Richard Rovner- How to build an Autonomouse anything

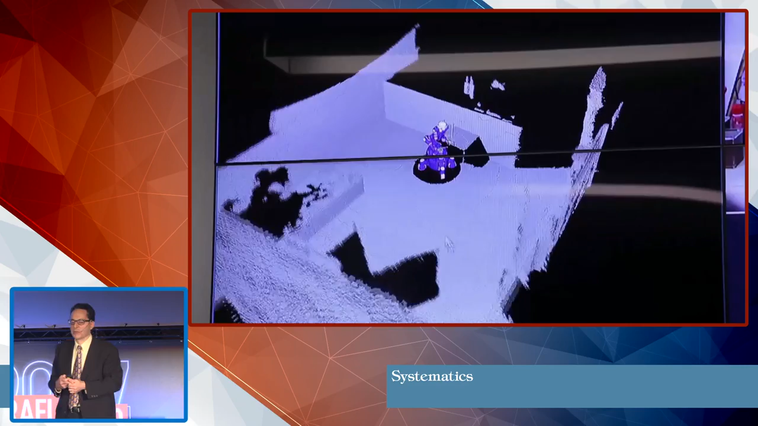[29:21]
pretty sophisticated tasks from starting with working with pipes and there's the point cloud and being able to manipulate the pipes to something